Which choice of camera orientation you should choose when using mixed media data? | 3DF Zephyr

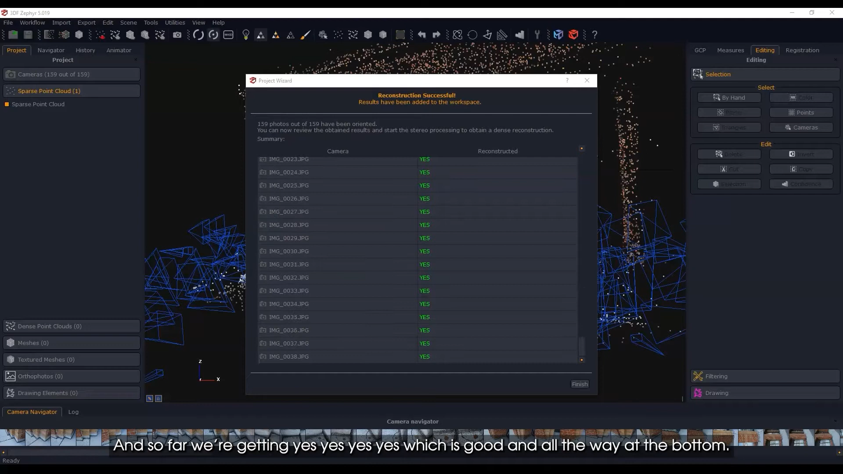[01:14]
yes yes which is good and all the way at the bottom everything has been reconstructed that's great so that's a very positive
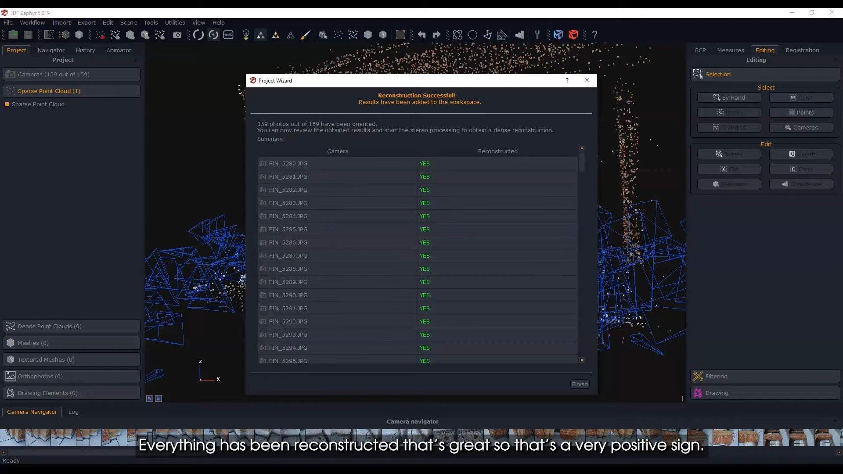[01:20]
sign let's just make sure we can look at this and make sure it looks okay
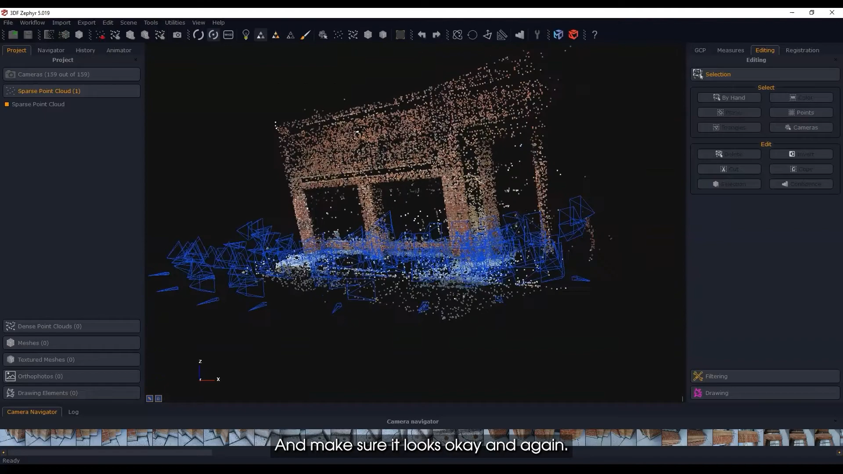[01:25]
and again this wasn't like a deep reconstruction now you can see a little bit of noise okay so there's a
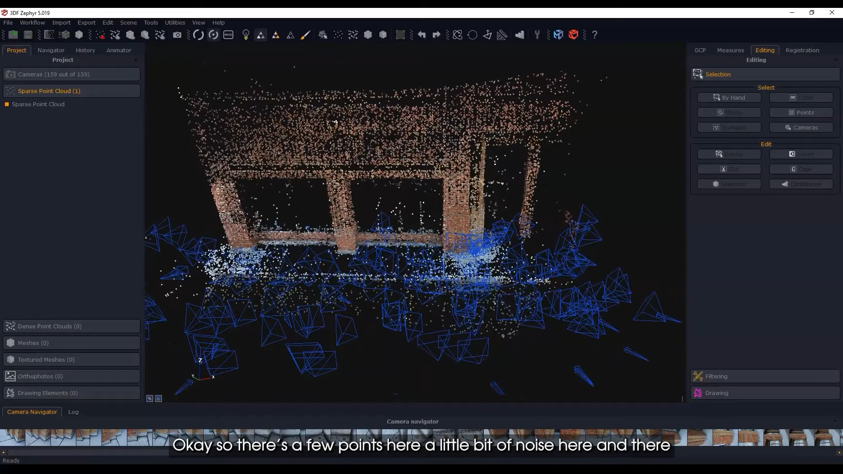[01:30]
few points here a little bit of noise here and there which is not surprising if you look at the camera
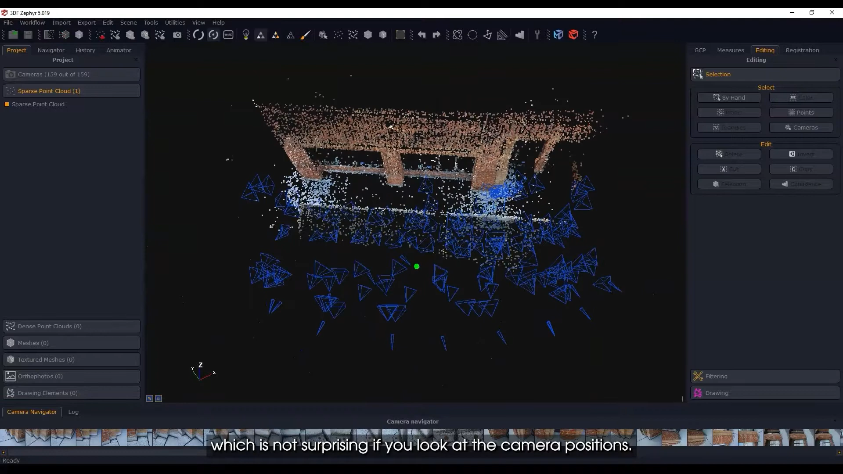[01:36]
positions so you see I have the this was the telephoto or the 140 millimeter setting then here I had some
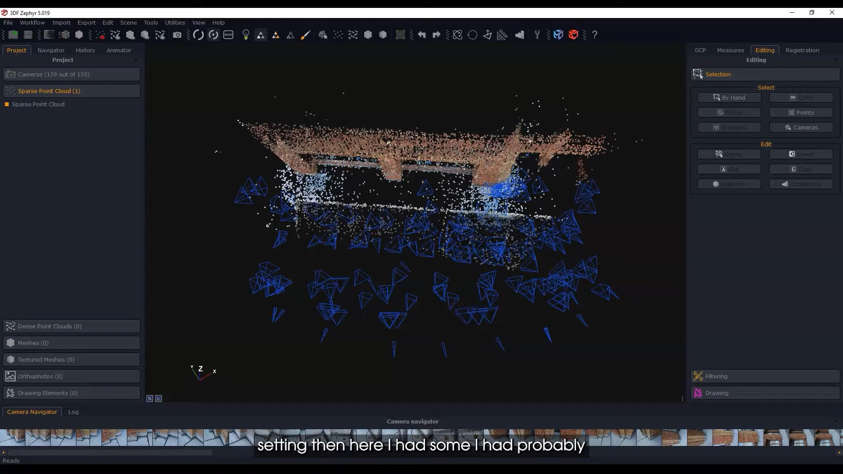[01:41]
I had probably the what did I have here the macro probably the 40 millimeter macro from farther away um this is uh some of the phones are here
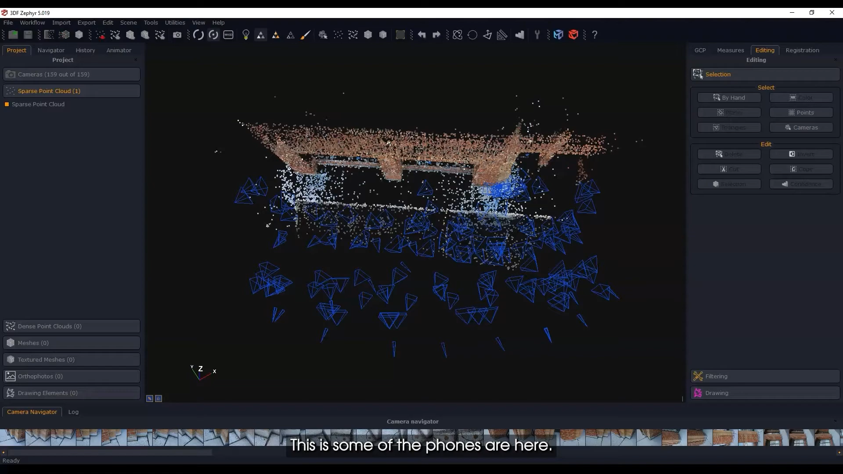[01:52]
so um yeah this is uh looking pretty good I'm really surprised oh and don't forget
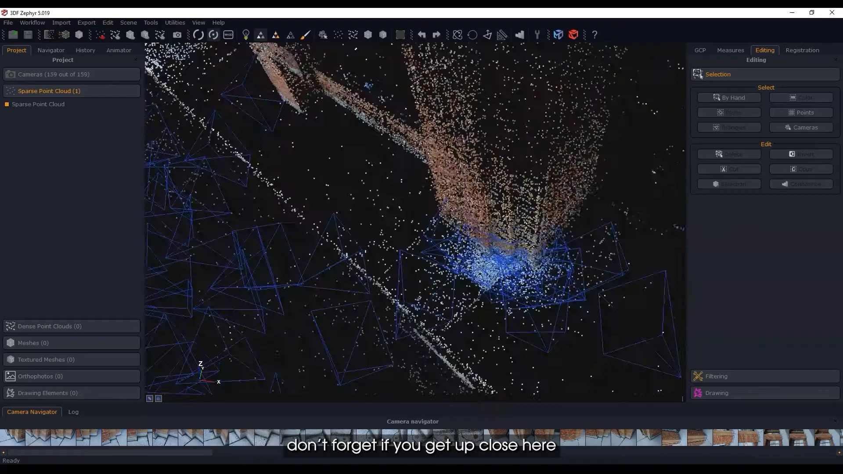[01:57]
if you get up close here all these photographs that are here okay that's
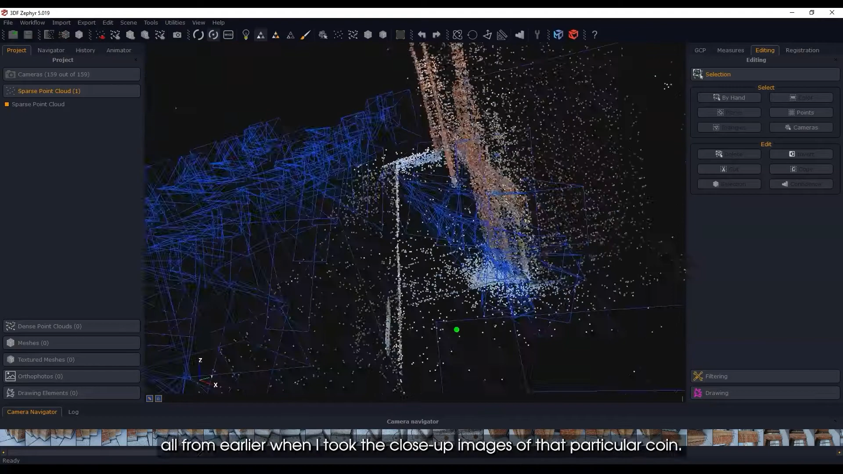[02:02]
all from earlier when I took the close-up images of that particular coin so
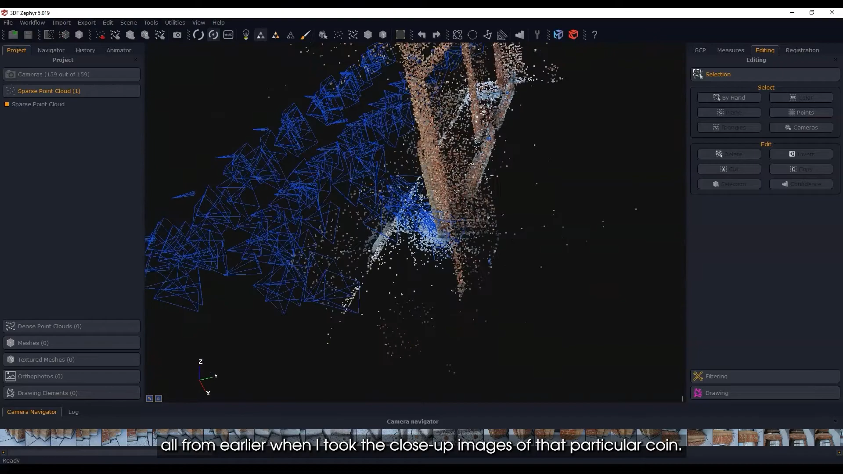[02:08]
that's pretty cool uh I like that and what I'm going to do quickly here is just check the
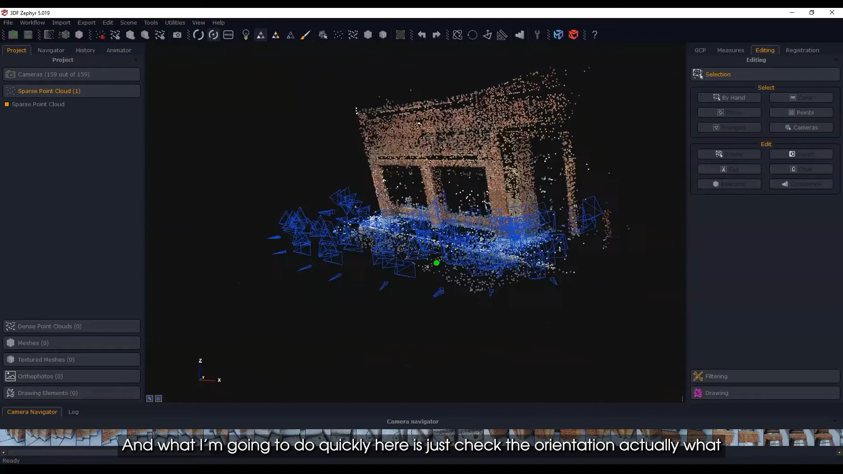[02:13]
orientation actually what I may do is just tell it which way is up I'm going to shut off the cameras um
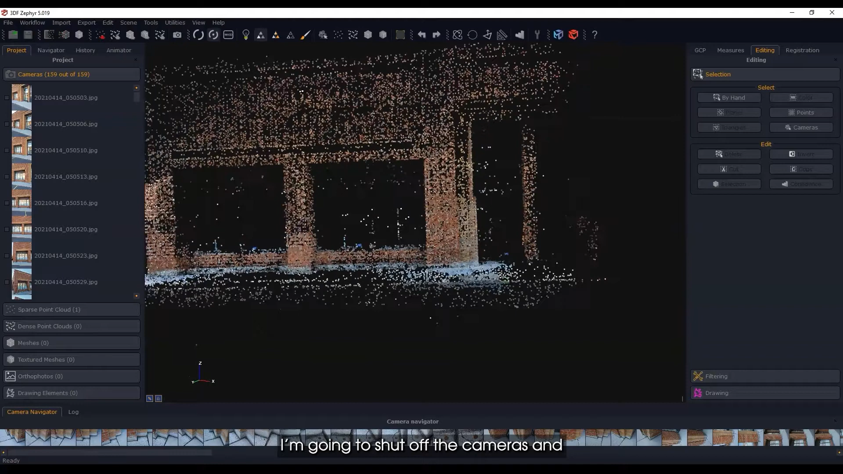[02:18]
and I will just tell it which way is up so I'm going to say the axis so
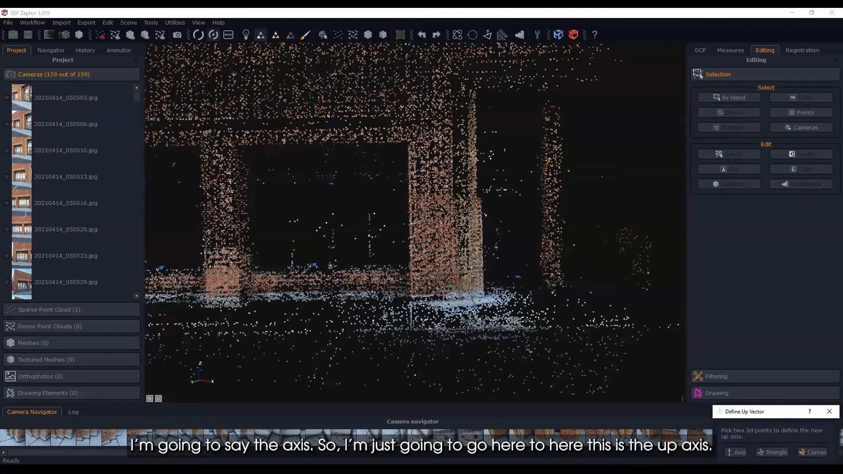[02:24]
I'm just going to go here to here this is the up axis and let's see yeah
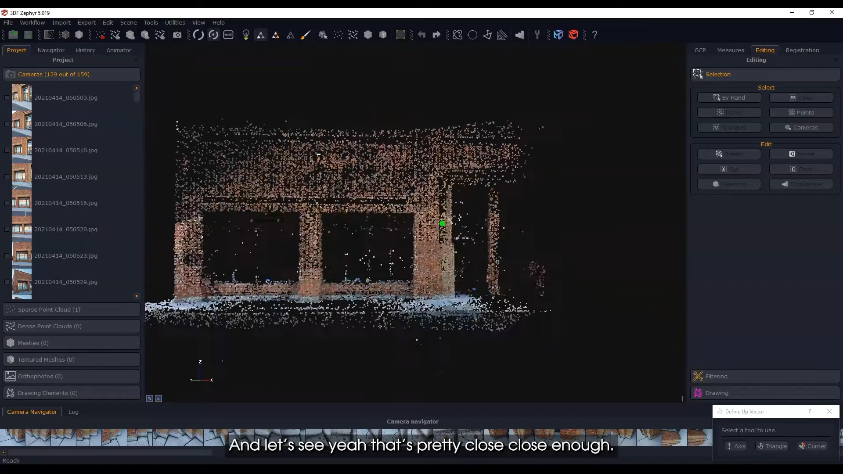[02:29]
that's pretty close close enough the other thing I'm going to do is just let me check the bounding box okay that's all over the place
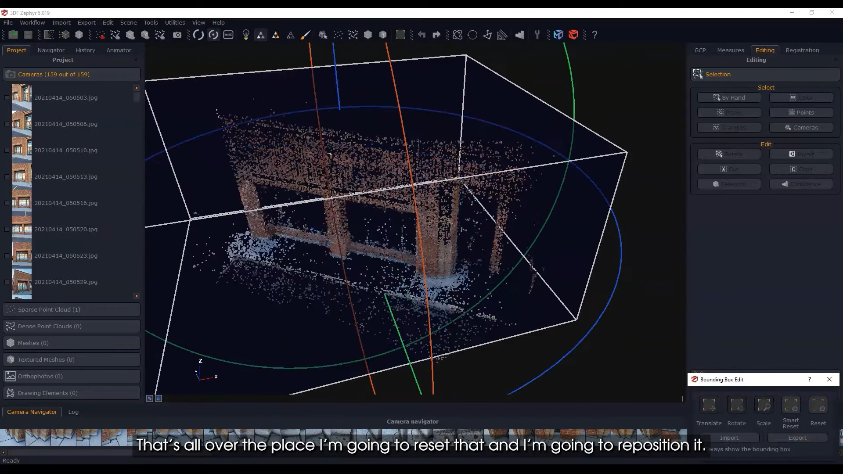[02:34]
I'm going to reset that and I'm going to reposition it so going forward so the bounding box is just going to tell you uh
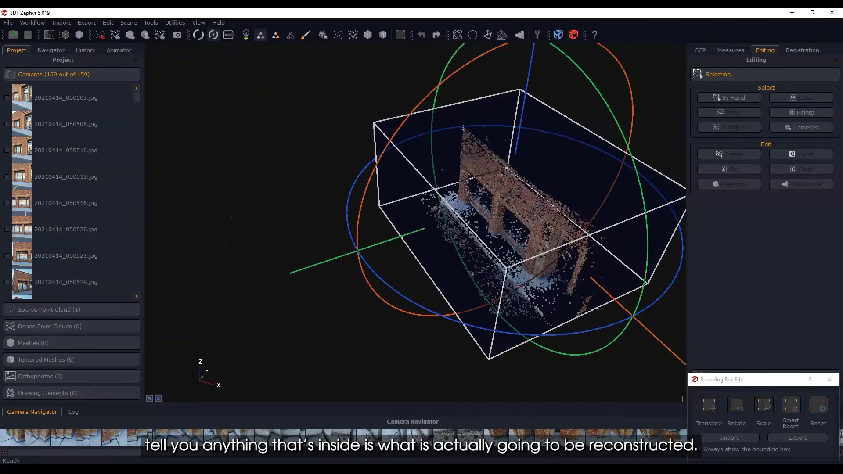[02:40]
anything that's inside is what is actually going to be reconstructed it's not going to do anything outside
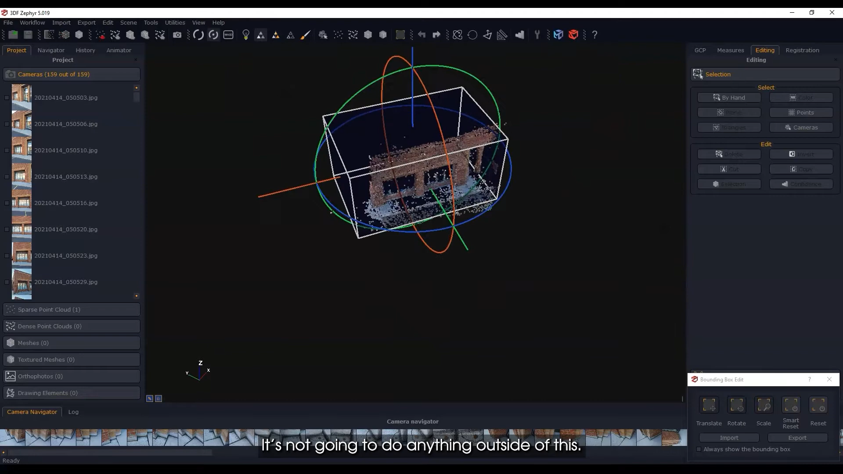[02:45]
of this and so I'm just going to narrow it down so I don't have a reconstruction in
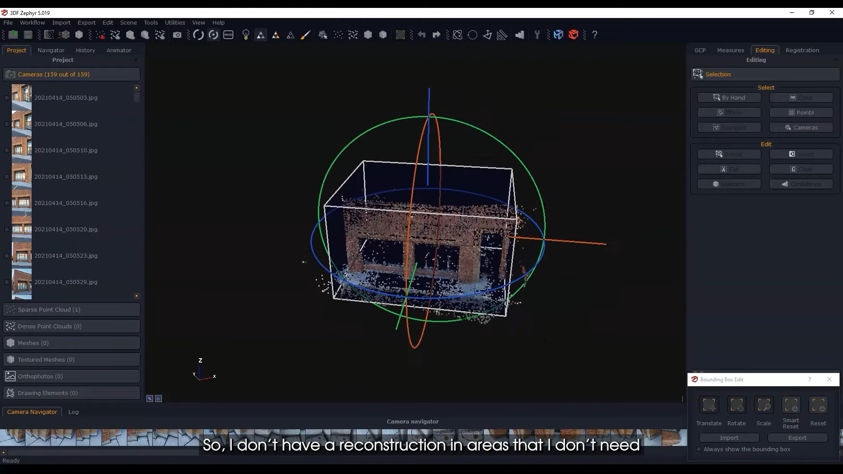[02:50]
areas that I don't need so that's okay on the top I'm okay with that and back here
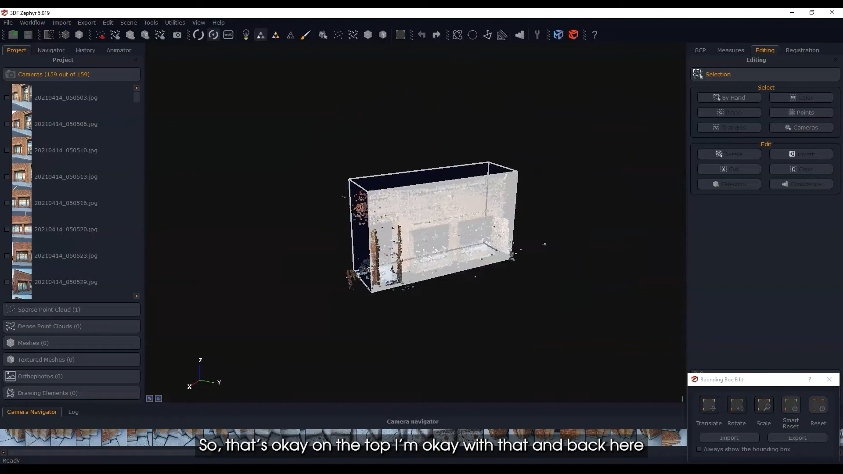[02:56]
uh somewhere around here I don't need to go I just want the little piece of wall part of the floor here
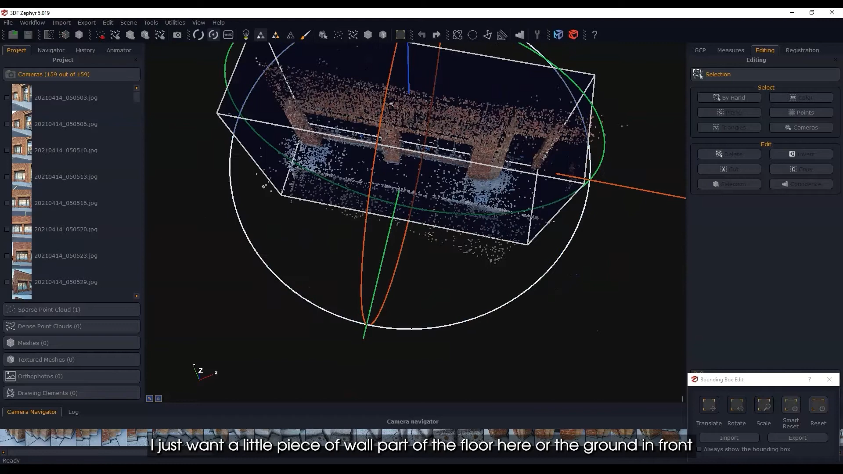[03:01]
or the ground in front yeah that would be okay and did I clip off no that's